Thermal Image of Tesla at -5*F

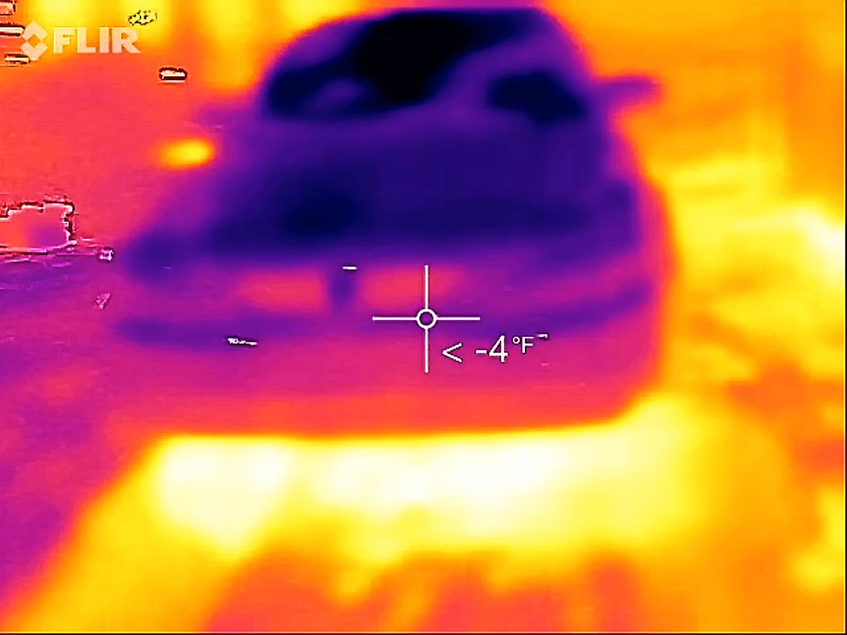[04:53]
Now, what's weird is this car hasn't been driven in a couple days. I just bought it from friends of ours.
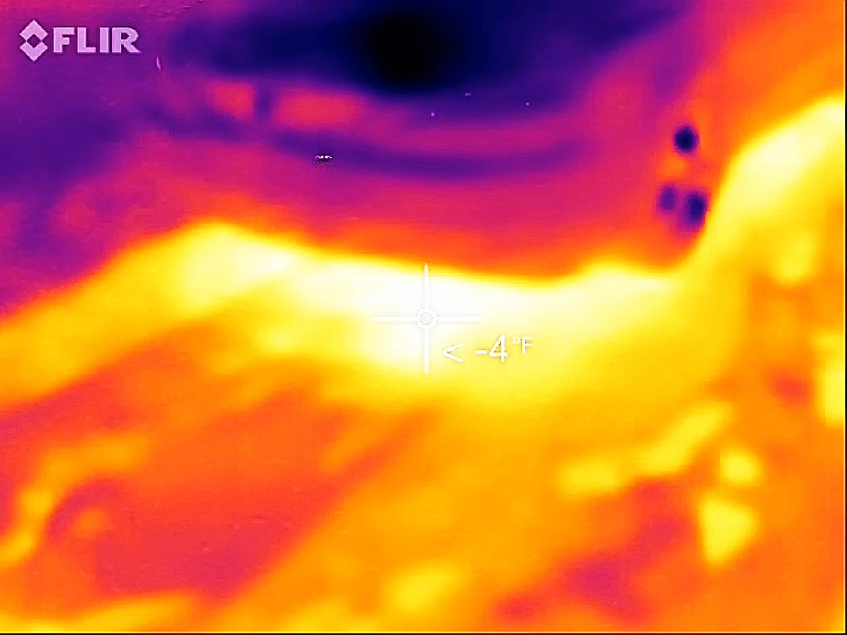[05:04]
And, uh, it's kind of weird how there's no snow under the car. But, uh, that's just the heat coming up from the ground.
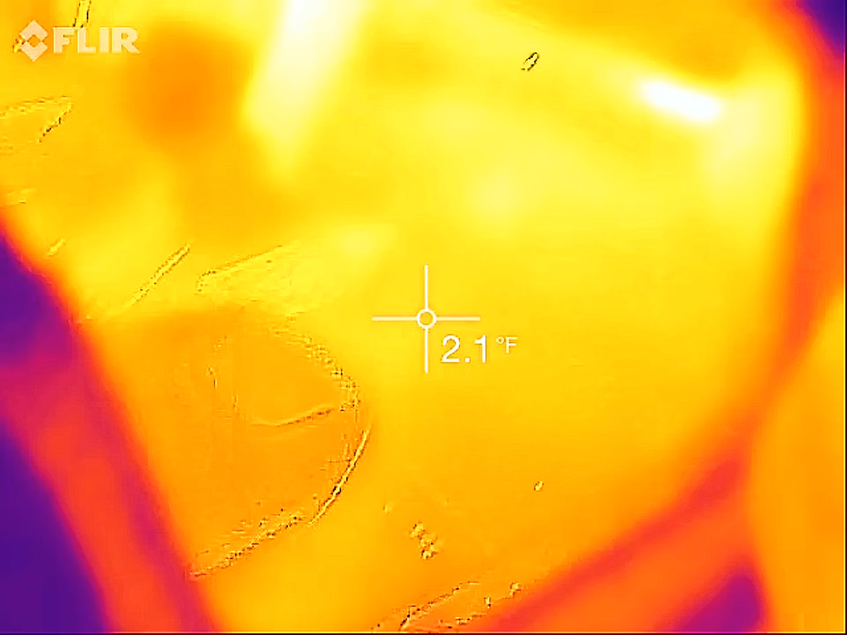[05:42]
On screen: spot 2.1°F
Inside the car. Let's recalibrate. Let's recalibrate.
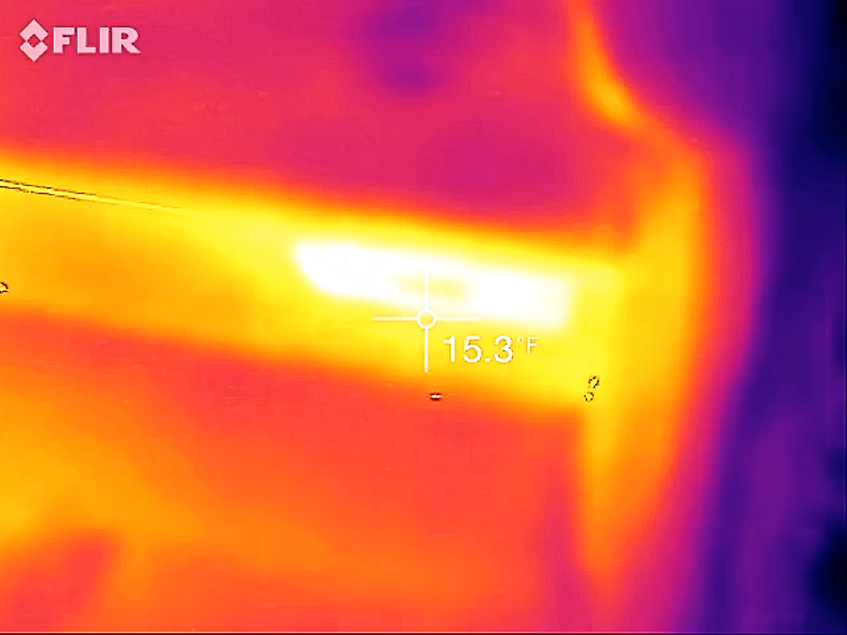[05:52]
On screen: spot 15.3°F
Passenger front vent. Still has a little warmth to it.
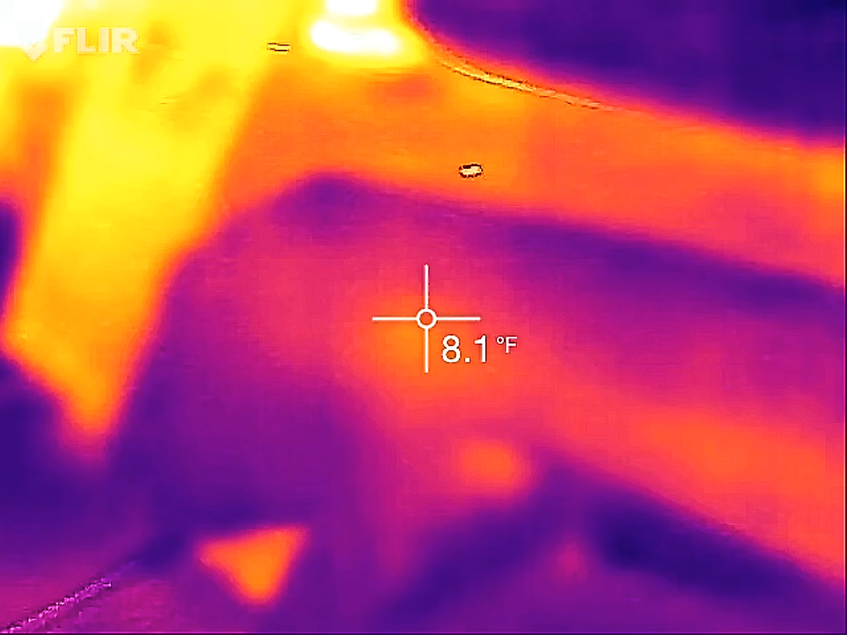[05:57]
On screen: spot 8.1°F
20 degrees.
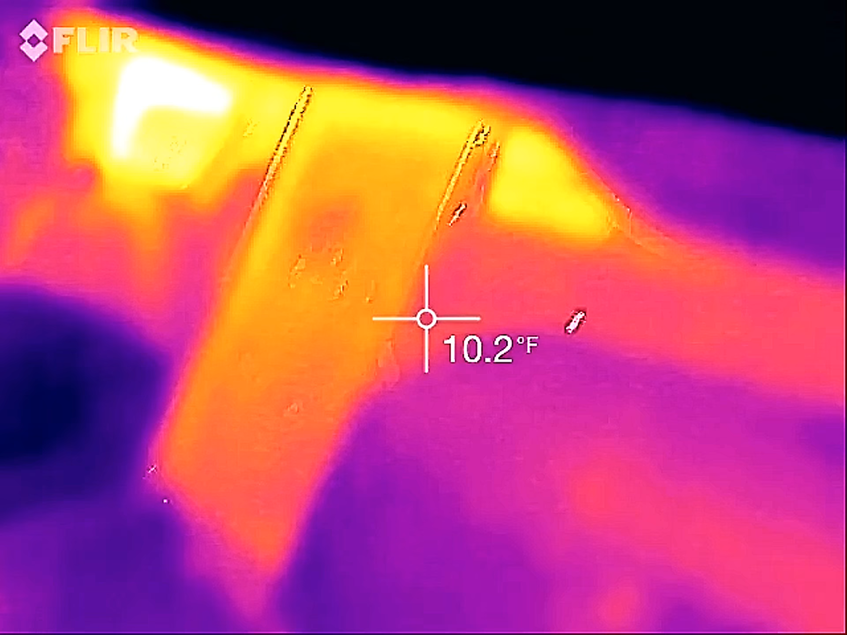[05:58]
On screen: spot 10.2°F
Wow. Computer systems.
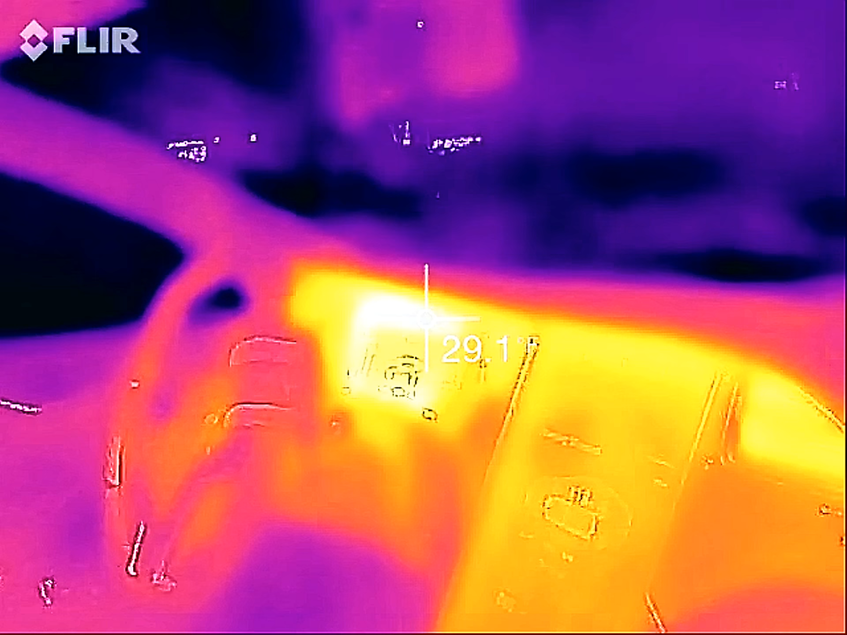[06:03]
Still over 30. Let's see the seat.
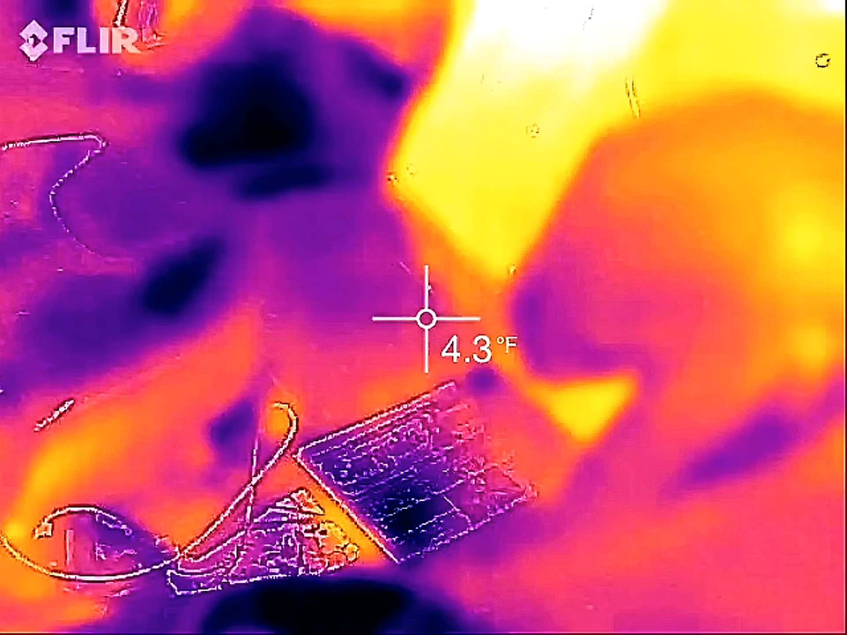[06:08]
On screen: spot 4.3°F
Oh, wow.
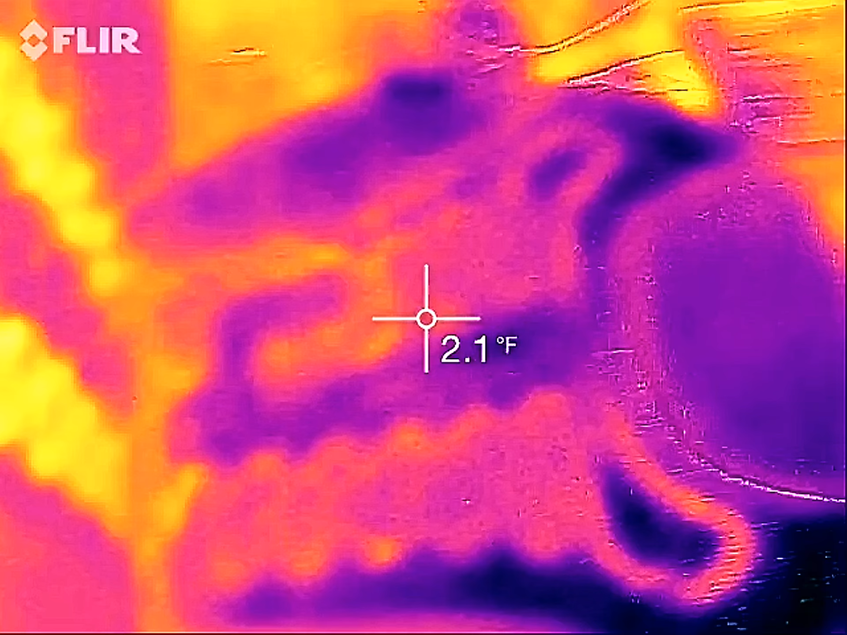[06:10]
On screen: spot 2.1°F
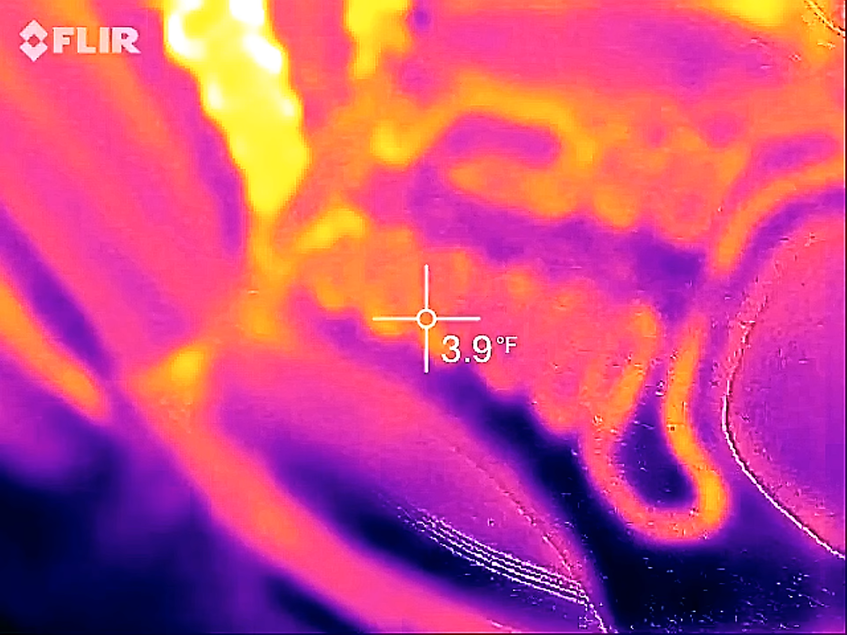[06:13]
On screen: spot 3.9°F
Uh... Not sure why the seat heaters would be putting on any heat.
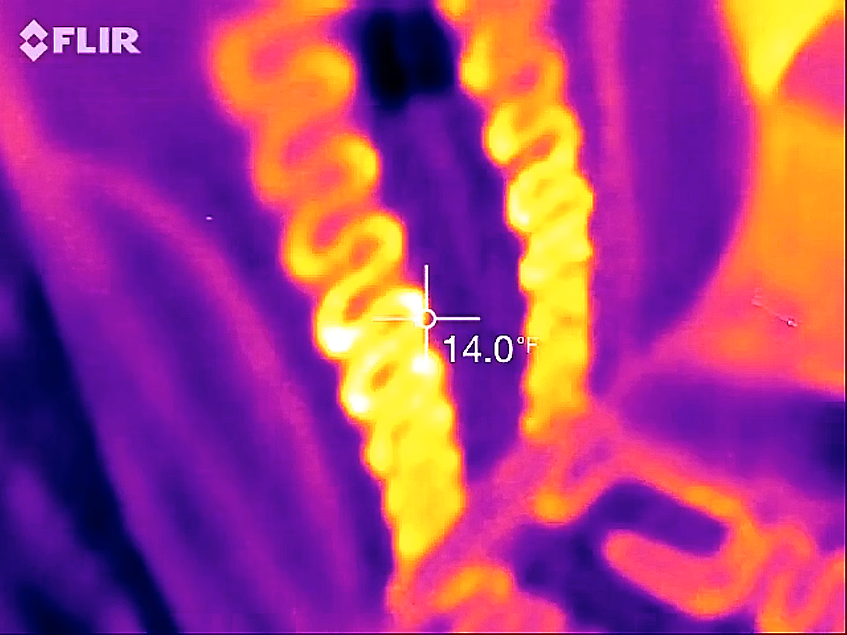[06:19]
On screen: spot 14.0°F
Oh. It heated up that quick. Well, that's what the seat heater coils look like on the front passenger seat.
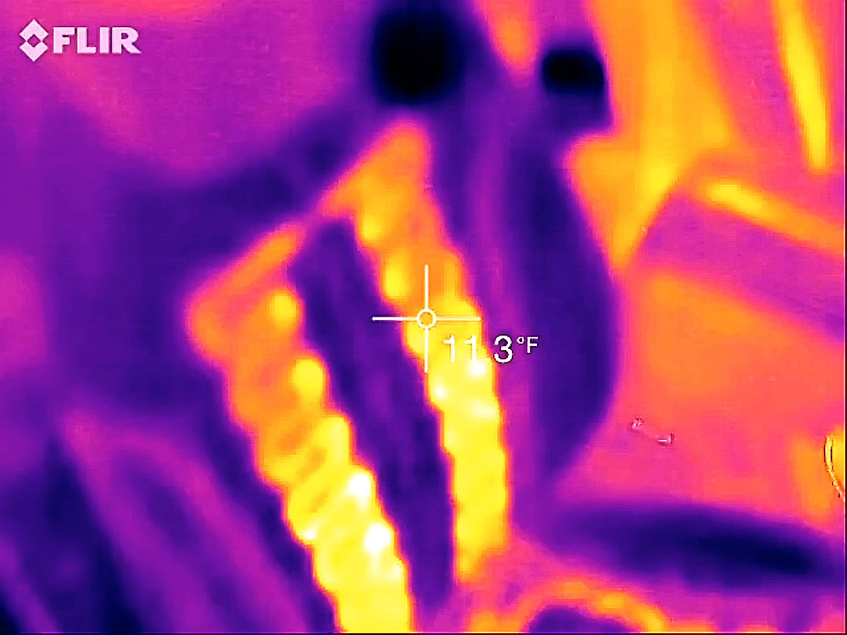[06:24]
So, if you want to know where the heat goes for your butt.